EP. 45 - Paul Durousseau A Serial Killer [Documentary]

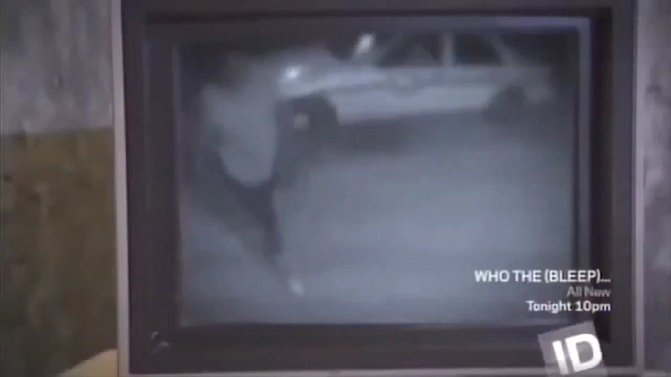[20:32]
see what they're looking for video surveillance of the atm transaction uh showed shawanda mccallister standing in front of the atm machine uh
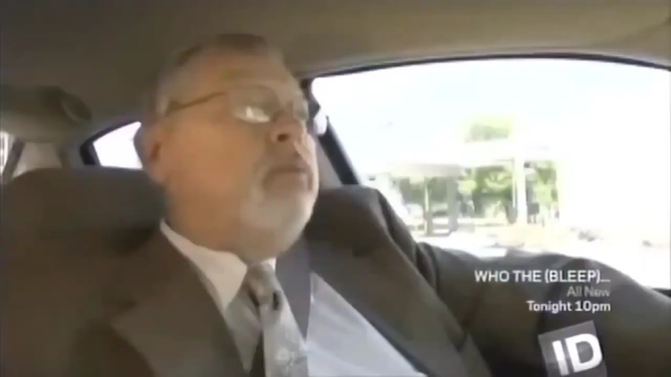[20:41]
withdrawing money and behind her was a
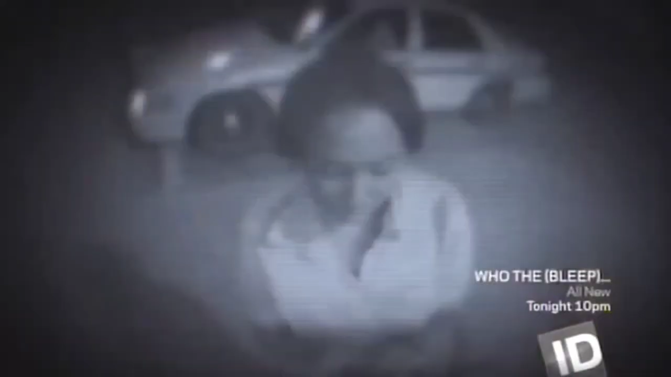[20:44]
vehicle with its headlights on and the lights on top of the car were on now when we look closer at the video we could tell that this was a taxi